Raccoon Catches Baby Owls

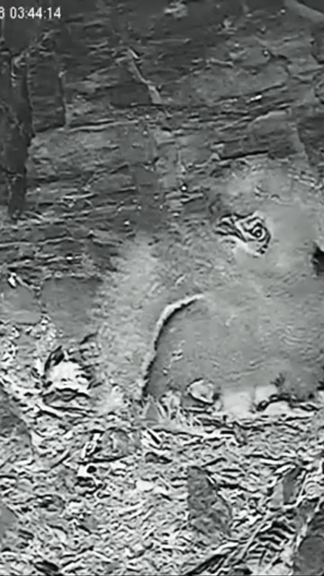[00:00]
It's a quick little 15-second video, but this raccoon really gets these two owlets. He knew it was coming. He knew it. Nothing he can do. R.I.P.